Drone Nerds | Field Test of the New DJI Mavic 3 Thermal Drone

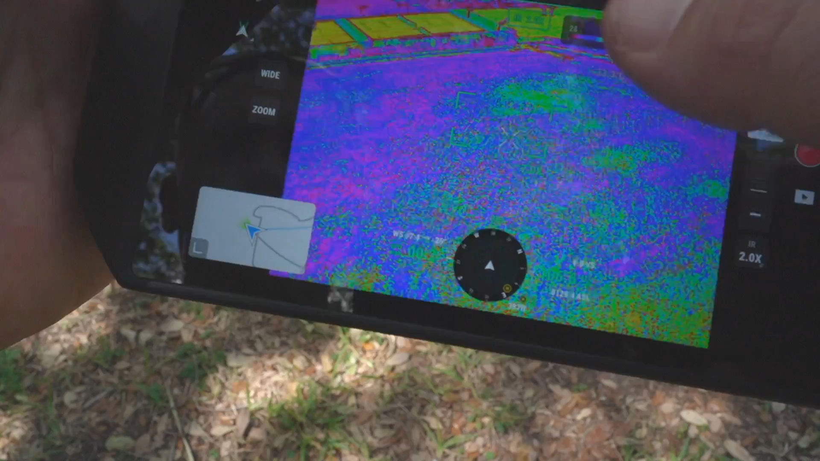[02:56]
Blending in a little bit. Blending in a little bit.
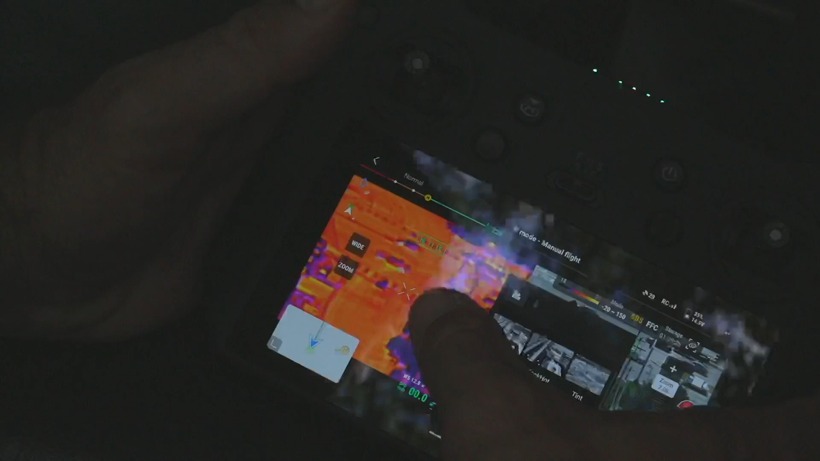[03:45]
If I need to go to a different color palette, this is what iron red looks like with the regular screen. And then I quickly go to rainbow.
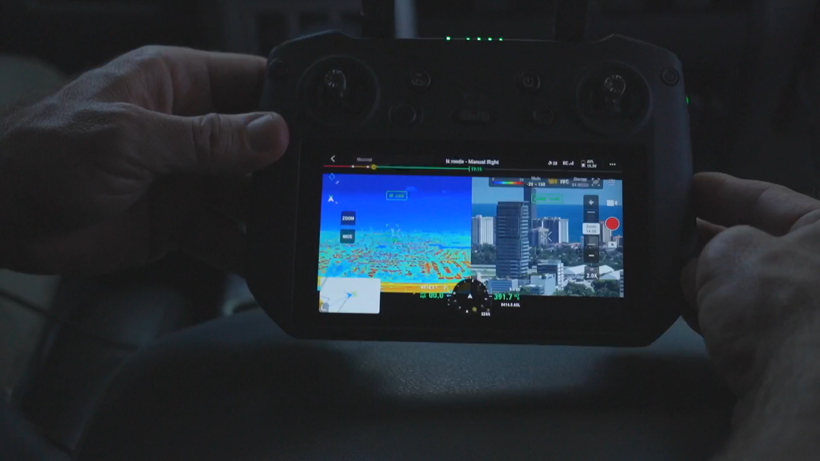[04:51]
And we're only at 14x zoom. And you can clearly see the Atlantic Ocean out there. So we'll zoom up even more. And there they are.